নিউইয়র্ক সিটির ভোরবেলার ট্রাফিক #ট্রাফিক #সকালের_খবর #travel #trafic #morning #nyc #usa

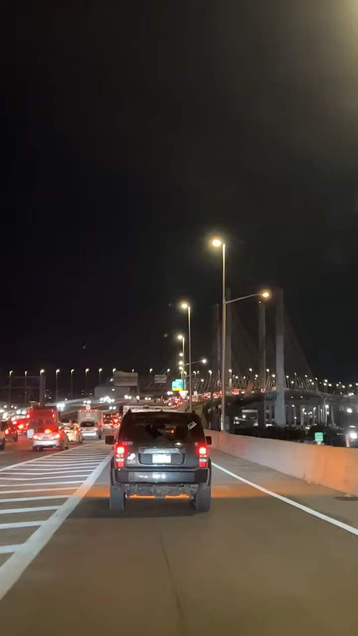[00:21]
शकाल होई गेसे बाट आकाशे एखनो अंधोकार बाजे होलो चाइटा बीश शकाल चाइटा बीश किन्तो आकाशे एखनो आलो आशा नाई मौना होच्छे एकाबार मद्दो रात ट्राफिक टा देगें है हाईयरू कोड़े बोर बेला ट्राफिक नियोक सिटीर आरे